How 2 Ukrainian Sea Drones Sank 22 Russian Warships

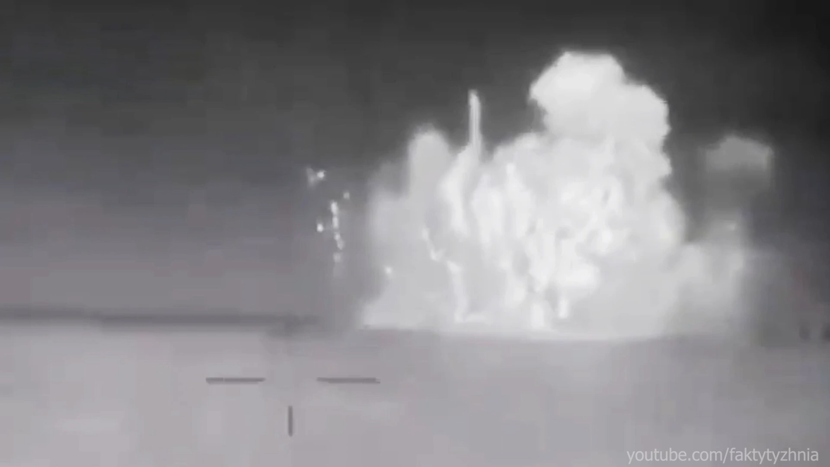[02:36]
The Sergei Kotov, initially damaged, was finally destroyed on March 5th, along with a KA-29 helicopter.
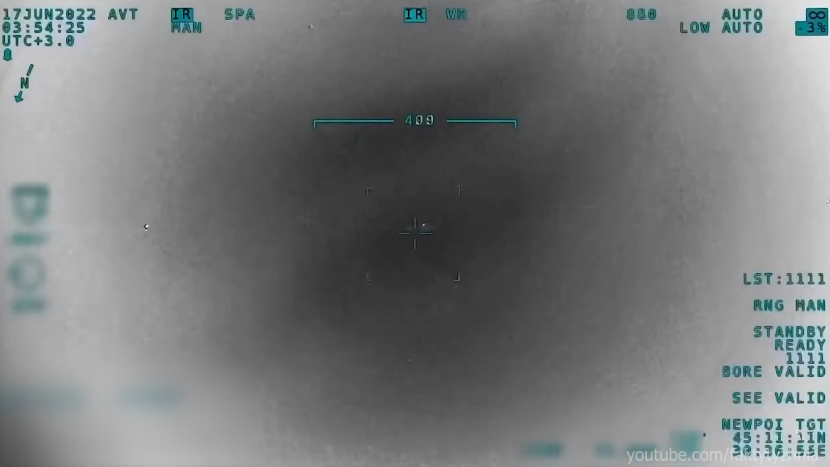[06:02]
Nonetheless, the combination of drones and aerial reconnaissance has led to spectacular success,
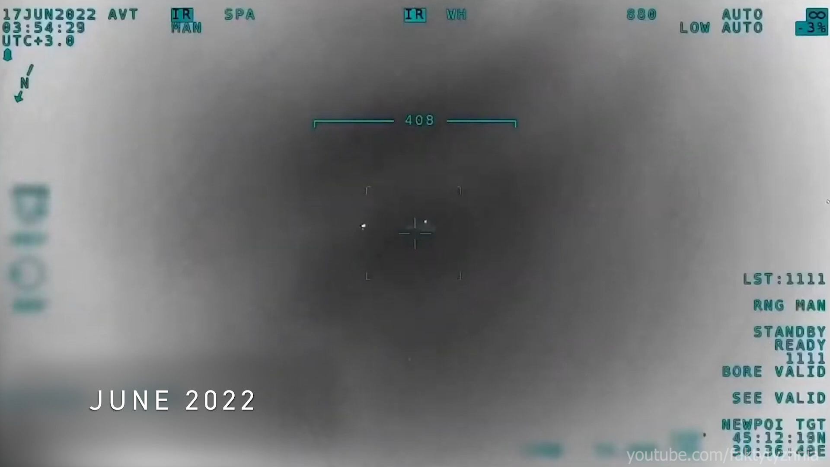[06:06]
including the sinking of Russian Navy's Vasily Bek tugboat in June 2022,
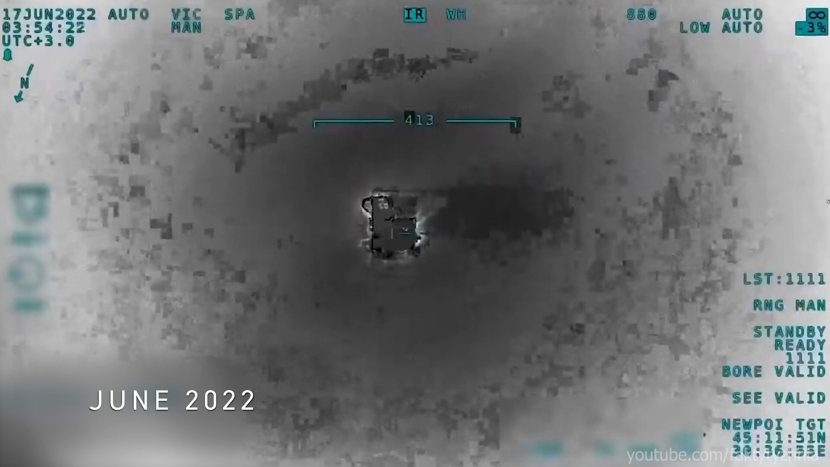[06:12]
a clear demonstration of how these tools, both conventional and unconventional, shape the battlefield.